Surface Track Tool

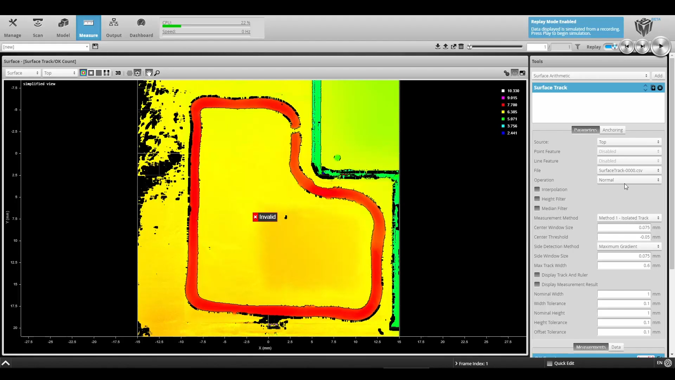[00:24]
For example, track characteristics such as width, height, offset and continuity can be calculated.
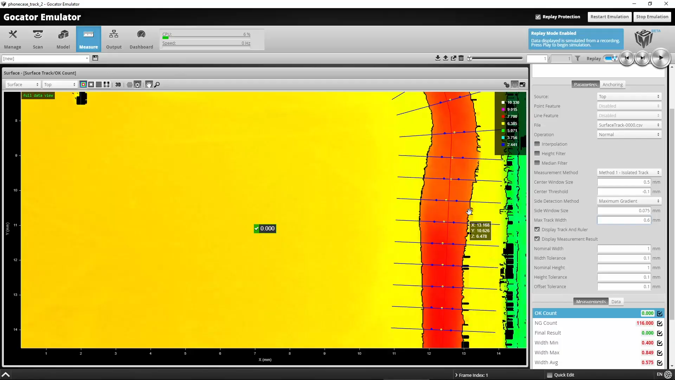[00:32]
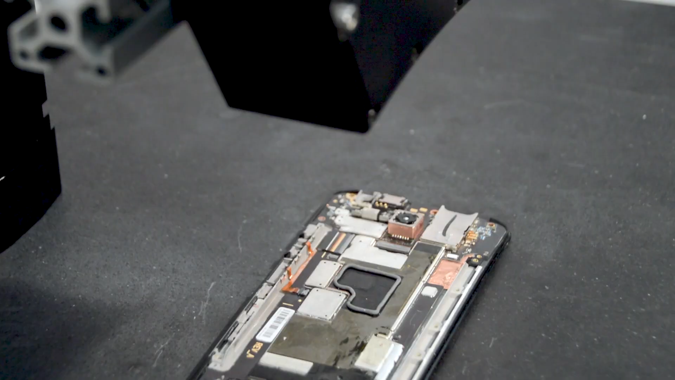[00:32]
This is especially useful for glue or sealant bead applications. Here's a scan with the track applied on a flat surface. Start by adding surface track tool.
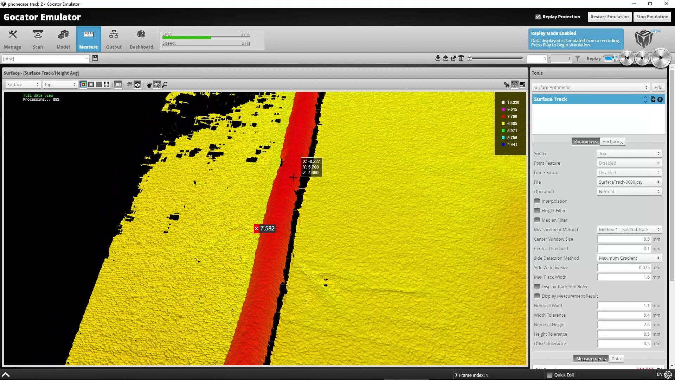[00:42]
Create a file which saves all of the scan data information with the create operation drop-down.
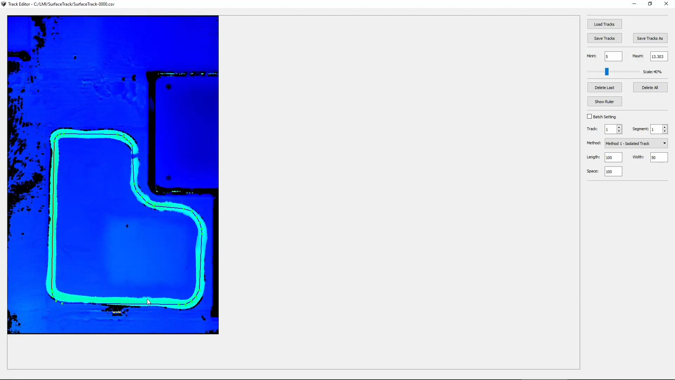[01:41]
If necessary, adjust the points for an improved fit. On the bottom, we will purposely draw the path away from the glue to simulate an issue with the placement of the glue track.
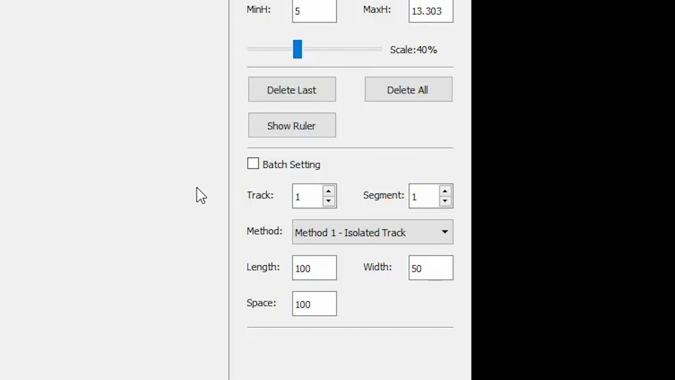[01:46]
Next, check off batch setting and then get ruler to measure the track.
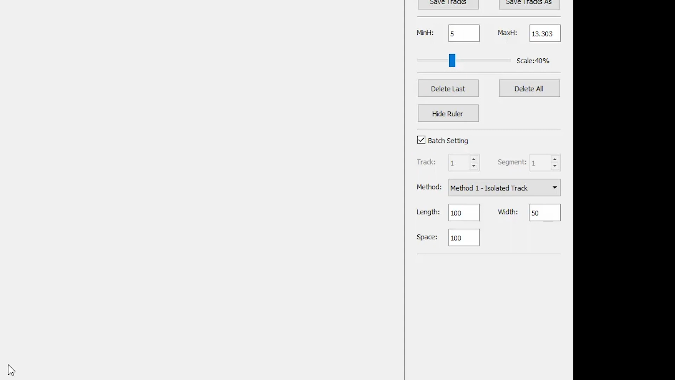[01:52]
Adjust the length, width and space parameters so that it covers the track appropriately.
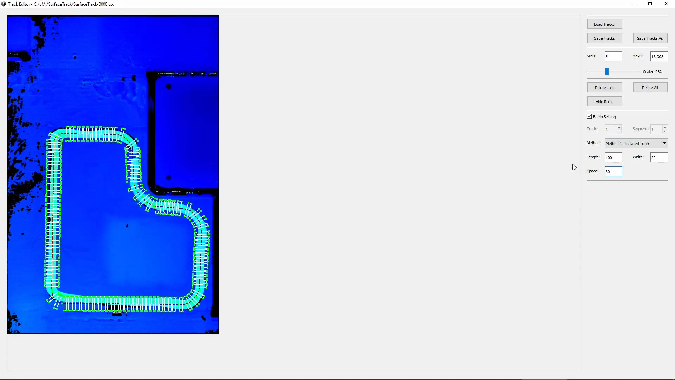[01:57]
Now that we're happy with the track and ruler, click on save tracks.
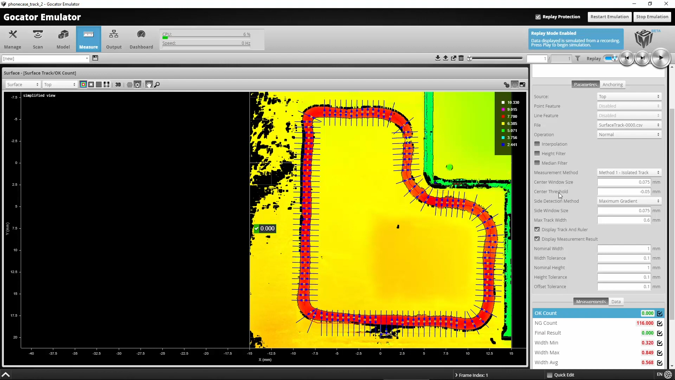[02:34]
An OK count of 0 is shown and not good count of 116 is shown. Set the parameters of what constitutes an acceptable measurement, including center threshold and max track width. Set the nominal width to the expected width of your track and set the width tolerance according to your application requirements. Now do the same for height. Set the nominal height to the expected height and set the height tolerance.
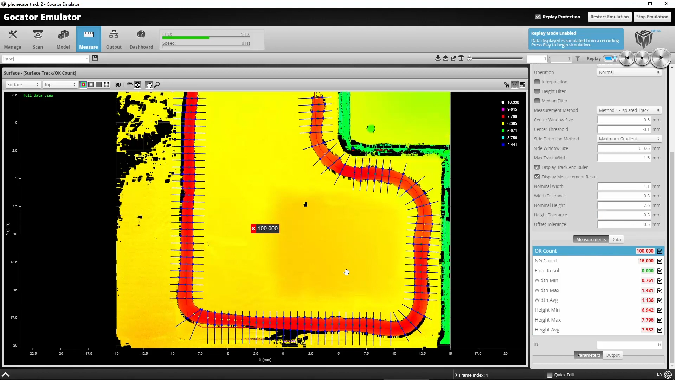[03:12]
And set the offset tolerance. The OK count has now been updated and the green dots in the center of the track indicate they are being count as OK. You'll see here that the track is offset from the intended path.
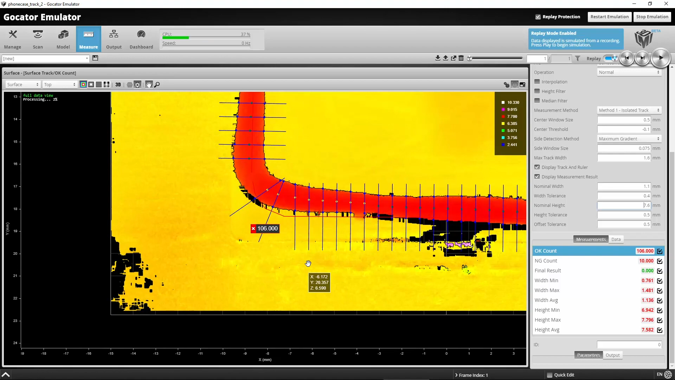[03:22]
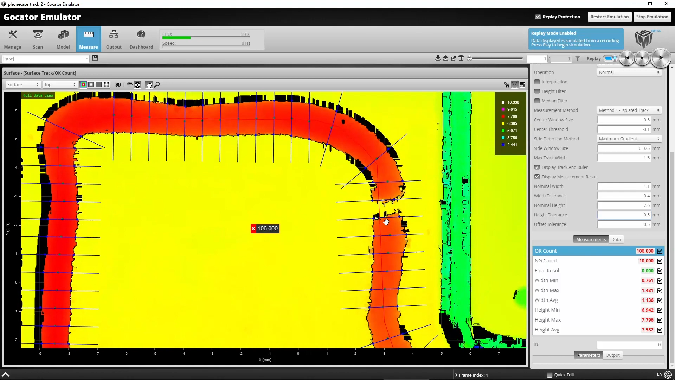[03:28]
You'll also see that the height measurements fail here where the track is broken. The track tool is an incredibly powerful tool.
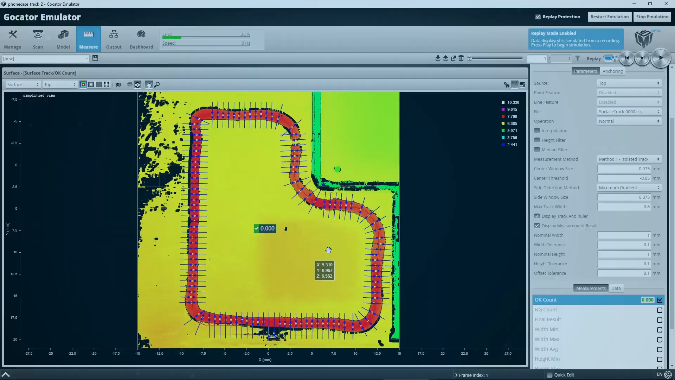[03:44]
With the right application, you can solve your previously difficult inspection challenges and save significant time previously spent by adding individual profile tools.